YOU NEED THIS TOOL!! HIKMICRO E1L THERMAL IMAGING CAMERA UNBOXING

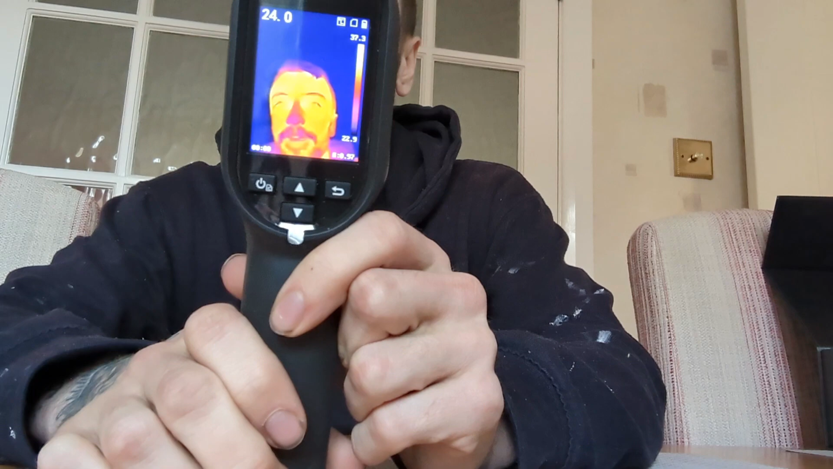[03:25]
as you can see it's nice and quick and that's me but yeah what we'll do
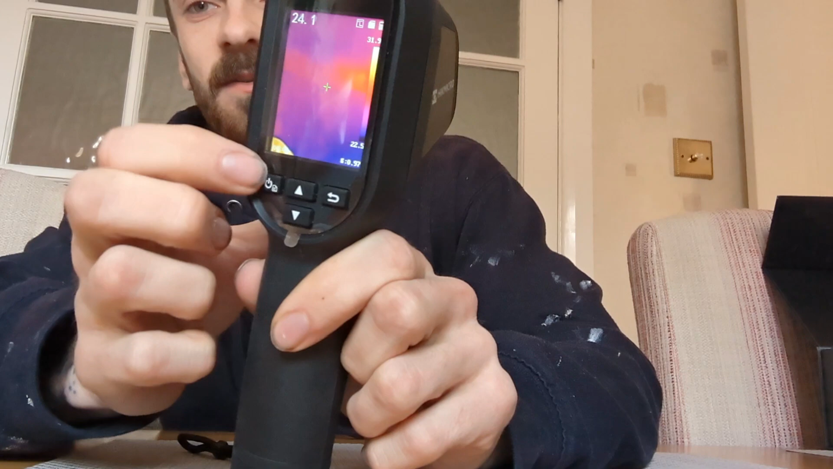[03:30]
is go into the menu and then go through all the different options on there so this is the obviously the menu so you got your picture
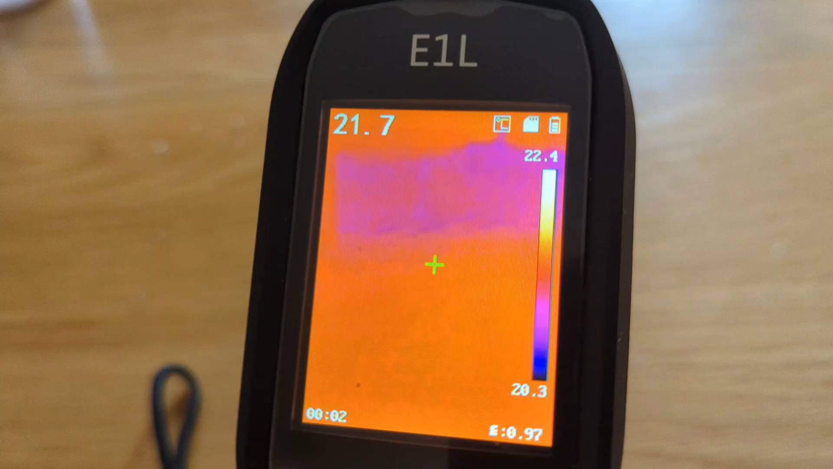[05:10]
and then there's your laser and that lines up with the crosshairs on there
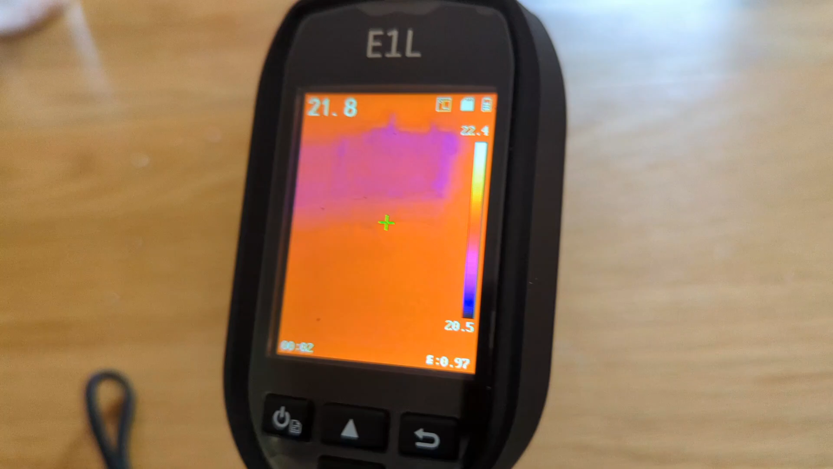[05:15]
so then you go down to unit so that's whether you want it in Celsius or Fahrenheit
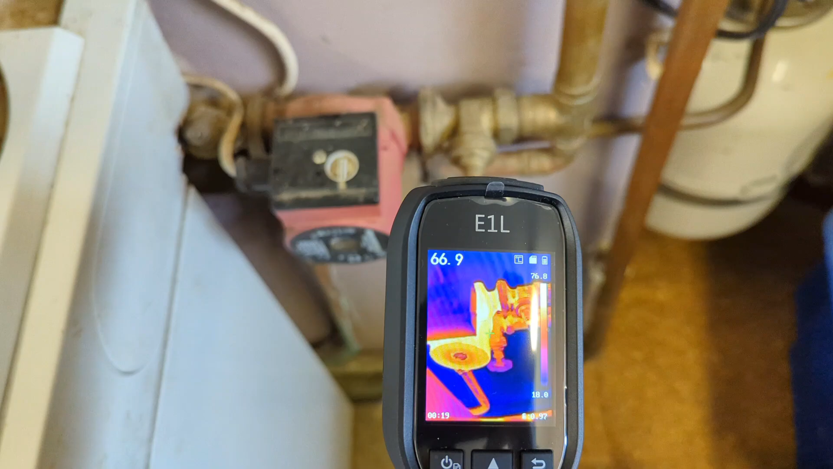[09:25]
the cylinder as you can see the boilers heating up and the pump spinning um
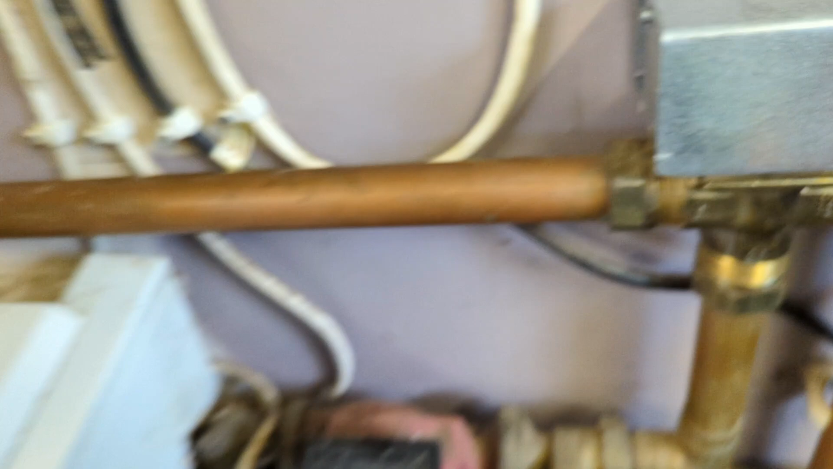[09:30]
and then that left hand pipe here is the flow to the cylinder
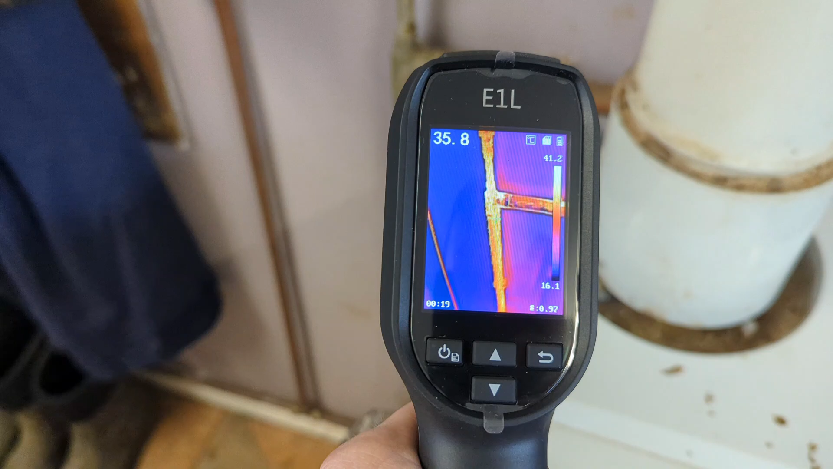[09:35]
um as you can see it's not very hot in comparison to the
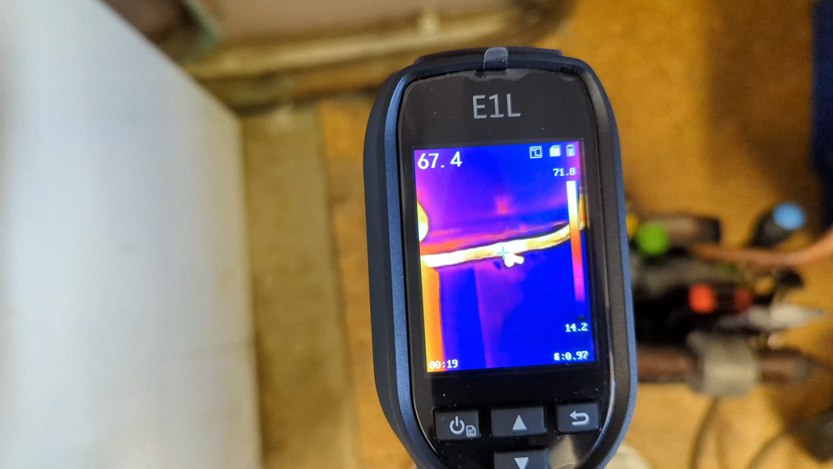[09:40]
heating which is off so obviously nice and easy one just swap out the valve um but yeah
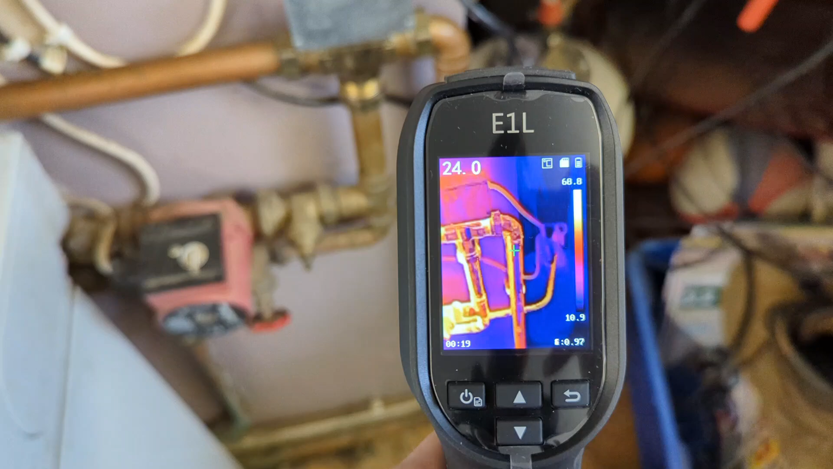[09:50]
i think i've got head laying around somewhere so i'll change that so as you can see i've just turned it so that it's going down the cylinder
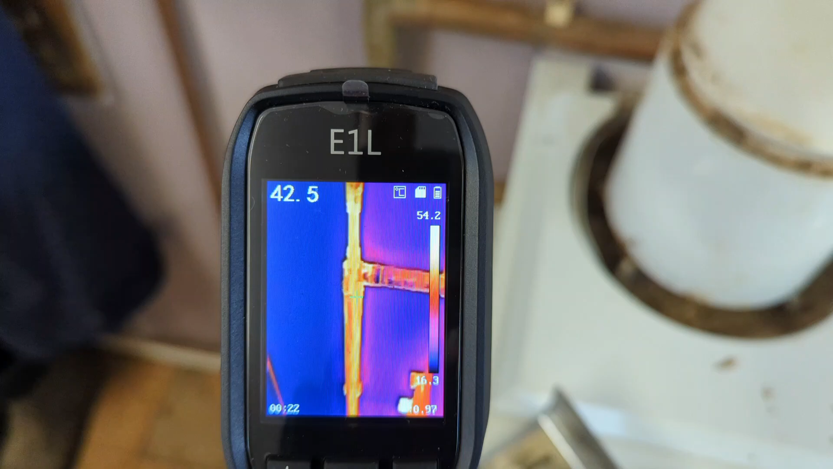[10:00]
flow um and we're we're losing heat which is a good thing because it means
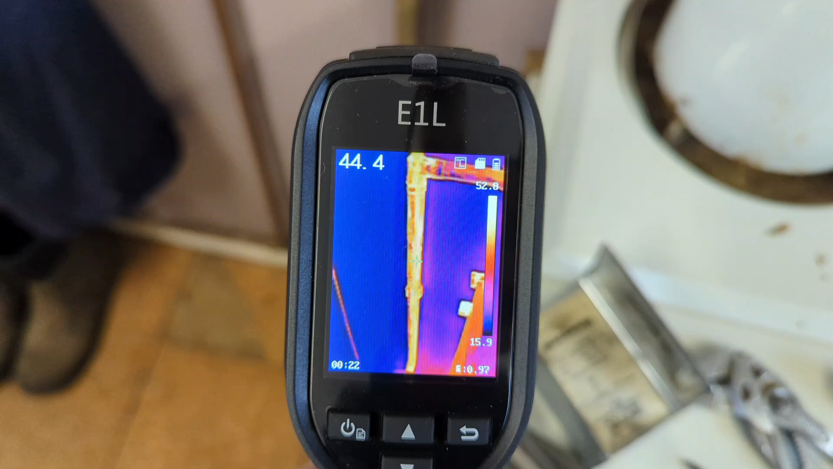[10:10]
it's pushing water around
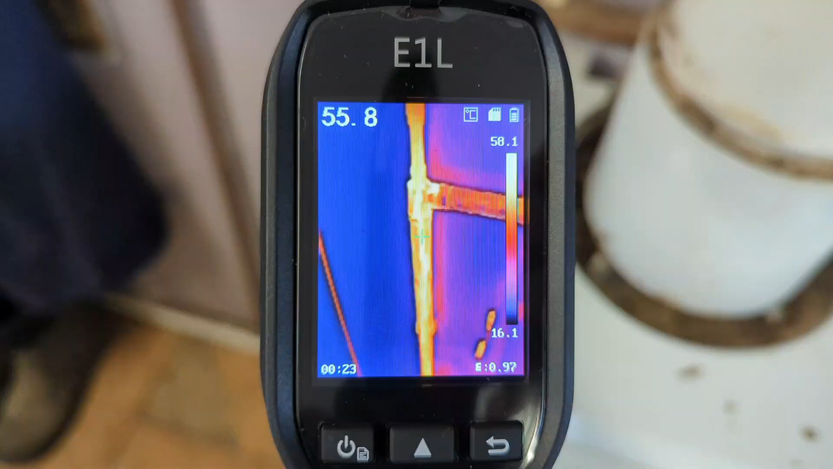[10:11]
so there we go nice and
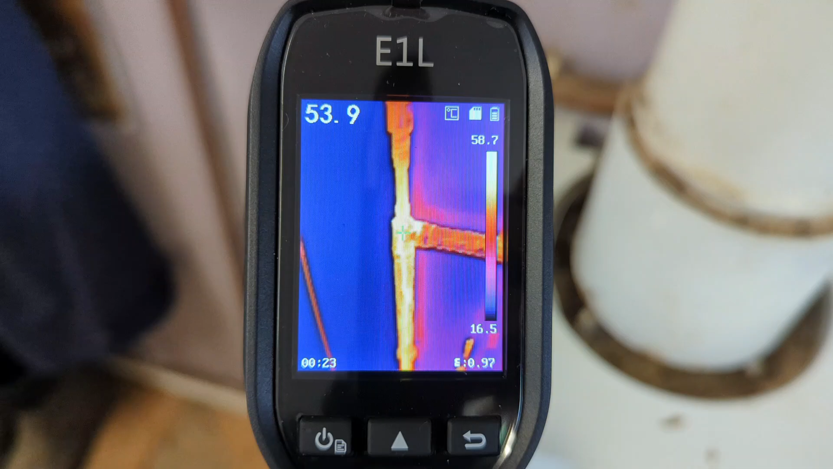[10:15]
hot now and um yeah hopefully get some hot water in the
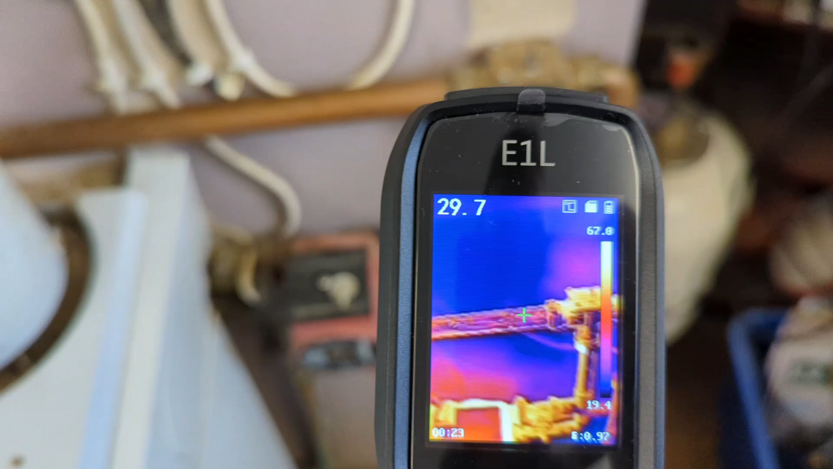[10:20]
in the cylinder before i can get back with a with a replacement valve